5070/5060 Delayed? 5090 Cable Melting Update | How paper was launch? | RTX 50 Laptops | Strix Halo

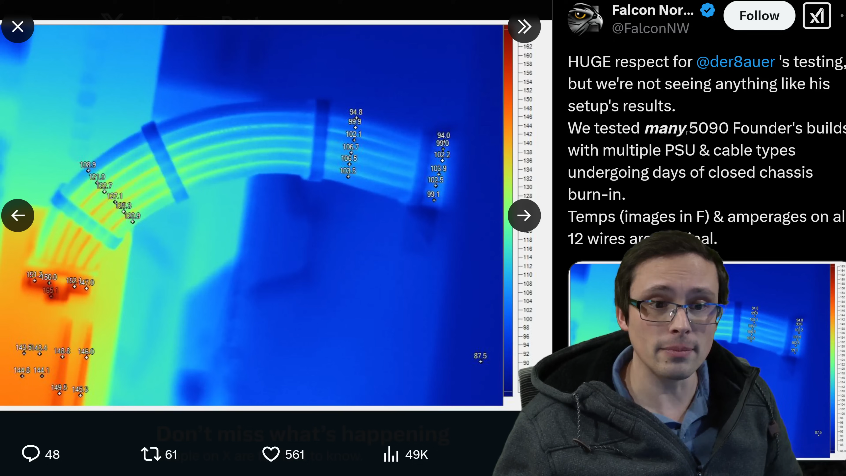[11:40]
many 5090 founders builds with multiple PSU and cable types undergoing days of closed chassis burden. Uh, they're showing images of the temp temps.
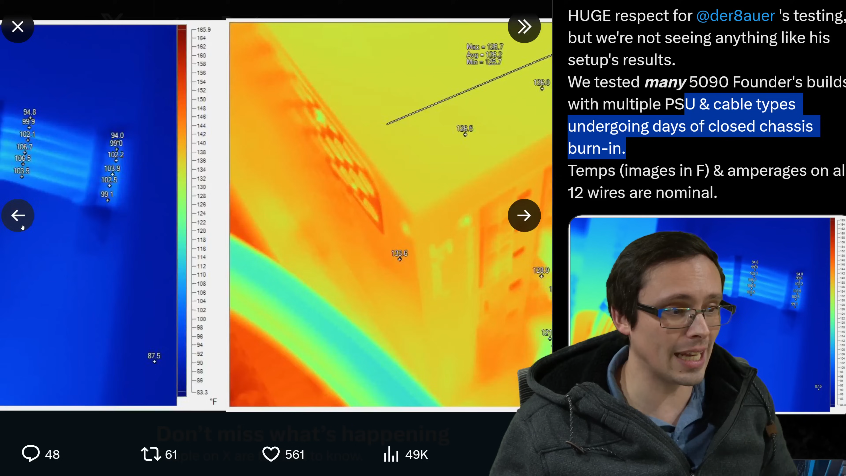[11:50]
And again, they're not seeing anything, uh, like 150 degrees Celsius. So, and again, they have a bunch of, they didn't give an exact number of 5090 founders builds or where they can do this testing. So again, there does absolutely seem to be an issue on at least this 5090, but our other 5090s experiencing the same problem.
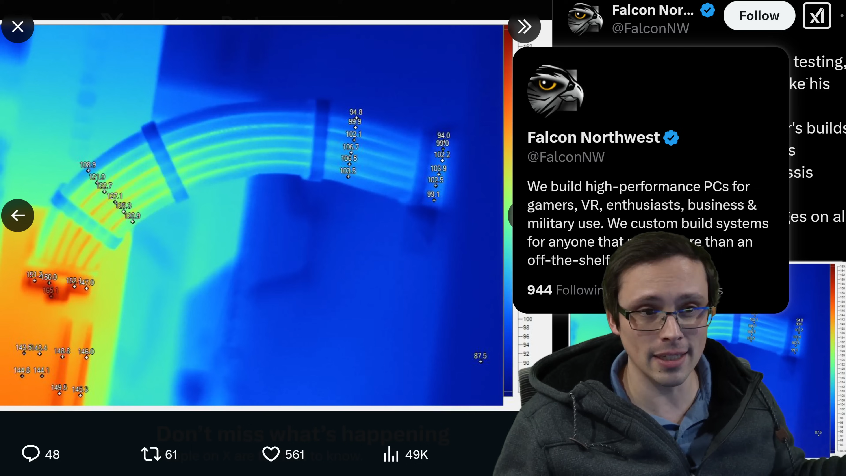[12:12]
It doesn't appear to be any of Falcon Northwest's 5090s, uh, experiencing that issue. We also have Andreas Schilling, uh, reporting, um,